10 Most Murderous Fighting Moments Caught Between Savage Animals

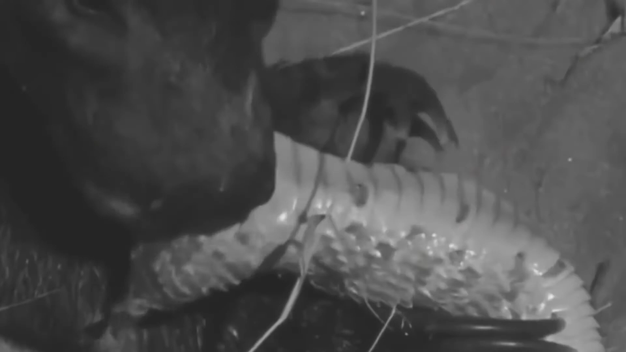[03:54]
The badger is sort of immune to the puff batter's venom, so it doesn't kill it.
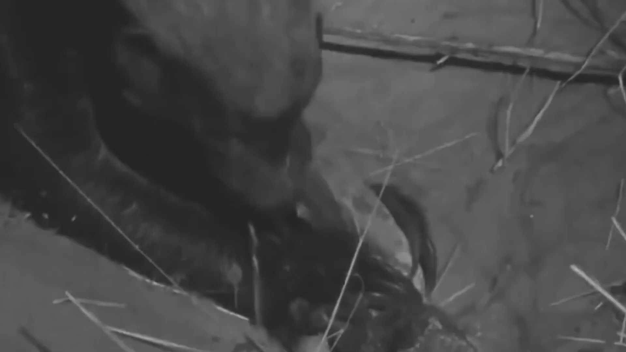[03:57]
But it does have the unique effect of a tranquilizer. This time, honey badger chases a caiped cobra.